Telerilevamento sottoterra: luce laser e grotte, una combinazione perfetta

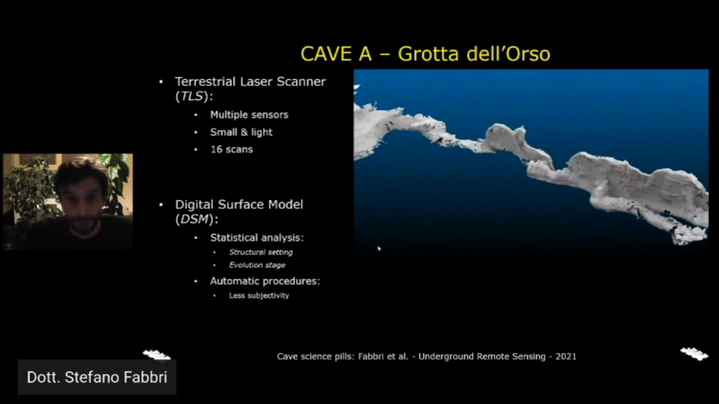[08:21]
della grotta dove era molto basso il soffitto, per un totale di 16 scansioni che poi abbiamo messo, abbiamo allineato in post-processing. Questo modello digitale ci ha permesso di performare un'analisi statistica di tutta la grotta, sostanzialmente concentrandoci sul capire, sul caratterizzare il setting strutturale della grotta e capire quanto ogni stage evolutivo ha contribuito alla formazione del suo vuoto. Questo l'abbiamo fatto con procedure praticamente automatiche
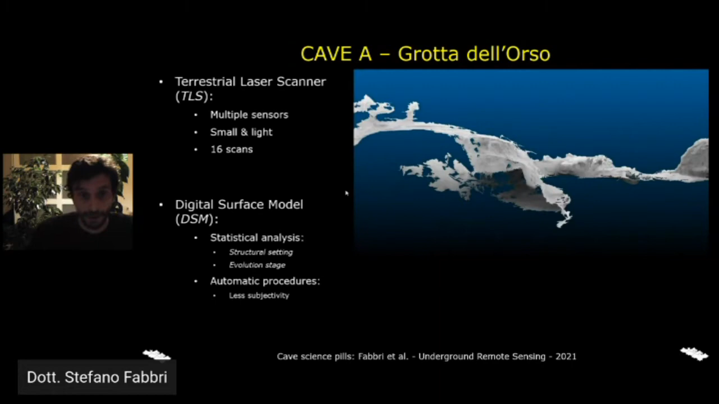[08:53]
o semi-automatiche che ci hanno permesso di abbattere drasticamente la soggettività che, come era spiegato anche prima durante l'introduzione,
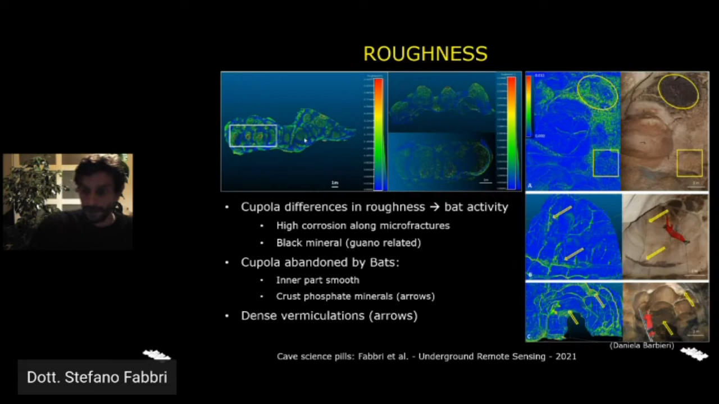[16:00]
più dense che c'erano in questa zona della cupola. Passando adesso al secondo lavoro che vi mostro stasera questo è stato fatto in tutt'altra zona siamo negli
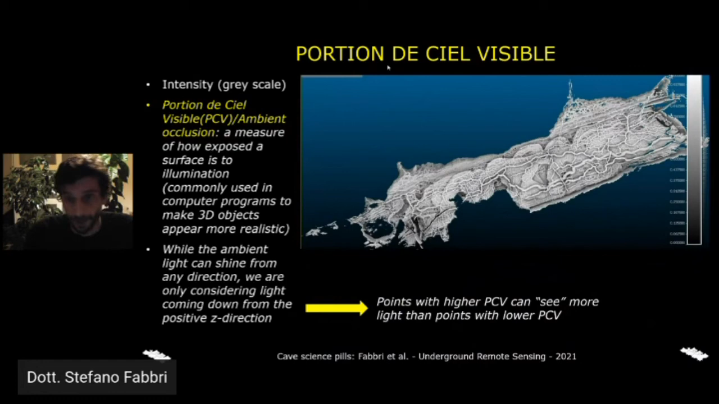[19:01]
farla breve il risultato che abbiamo avuto dopo questa elaborazione è stato questo un risultato molto più chiaro e che ha determinato le nostre scelte durante l'analisi perché gli elementi morfologici erano molto più evidenti bene la prima cosa che abbiamo fatto di nuovo abbiamo suddiviso il modello in settori lunghi
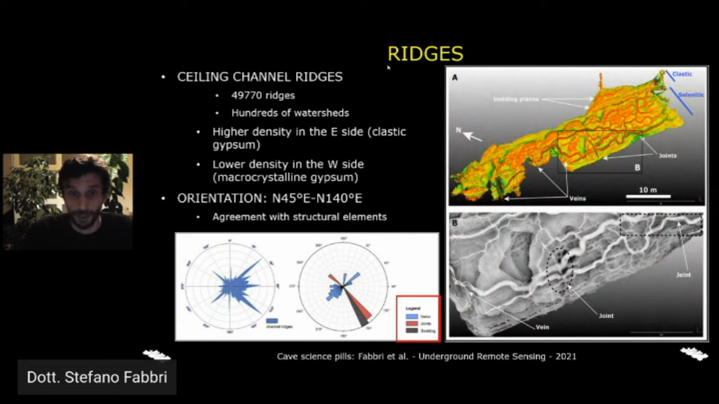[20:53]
nello zoom riportato in basso e un'ultima parte dell'analisi l'abbiamo fatta estrapolando